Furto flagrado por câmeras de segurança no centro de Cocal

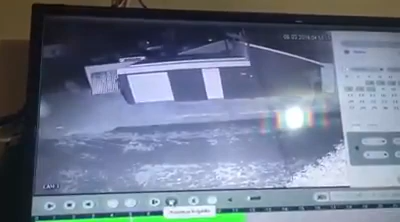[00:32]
Ele vai sair agora, né? É entrar de novo, só que por outro ano. Tá chegando já.
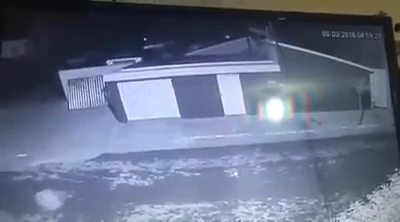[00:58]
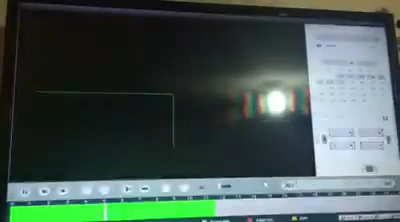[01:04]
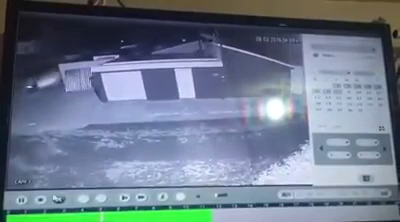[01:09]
Começa de novo. Vai entrar agora, botar ele quando for saindo.
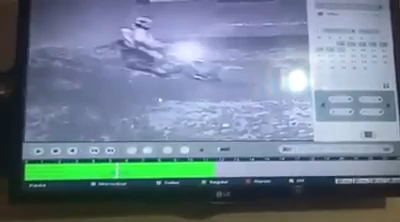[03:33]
Não dá pra ver. Para aí. Aqui ficou melhor as características.